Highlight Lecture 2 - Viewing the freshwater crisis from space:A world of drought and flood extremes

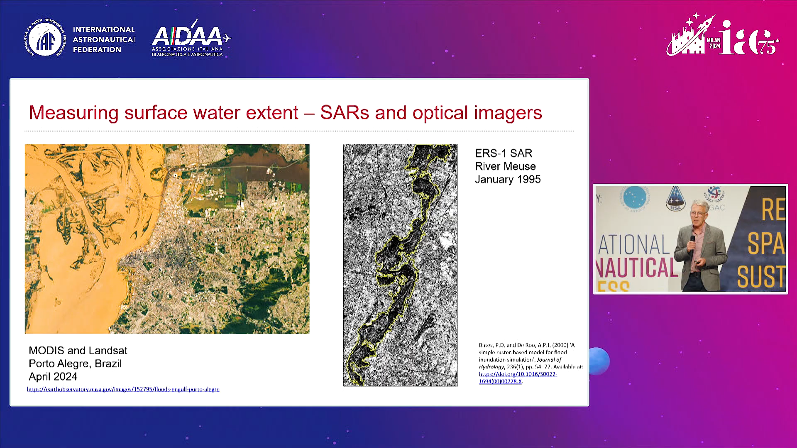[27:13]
And you can see that you can pick out the smooth black water surface against the speckly, noisy land. But you can also see in this image the problem of doing this, it's quite hard to pick out areas of flooding in SAR and get that precisely correct. Nevertheless, we have SARs that do that. And if you go to airborne SARs that are a bit more tuned and tunable, you can sometimes do a really good job. So, this is some data from another one of my papers. This is airborne synthetic aperture radar data from a military X-band radar system that was flown over some floods that occurred in the UK in November 2000.
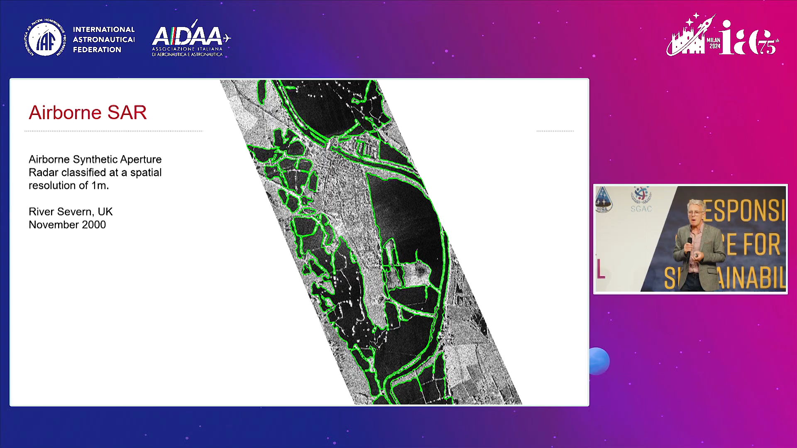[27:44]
And we managed to prize the data out of the UK military. They didn't tell us very much about how the instrument worked. But you can see from the imagery that it's really impressive. So, this is one meter resolution airborne SAR. And it's much easier to pick out the difference between wet and dry areas. And what you see here is basically an urban area in the middle of the floodplain. And the reason it's there is it sits on a very slight island.
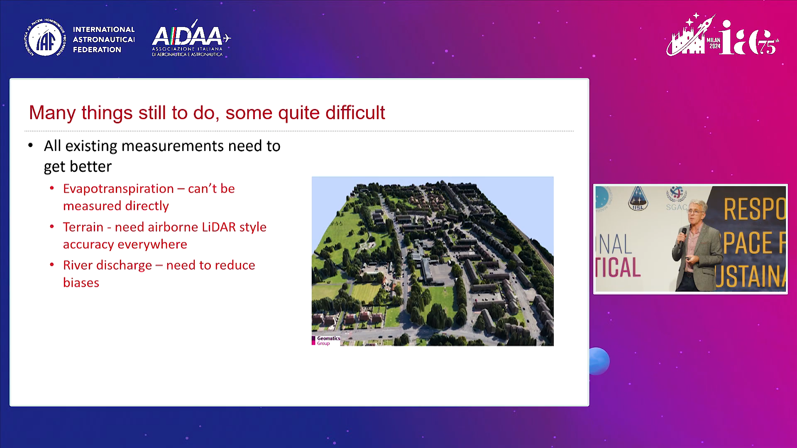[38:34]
It's an air photo draped over the wire frame of a LiDAR data set.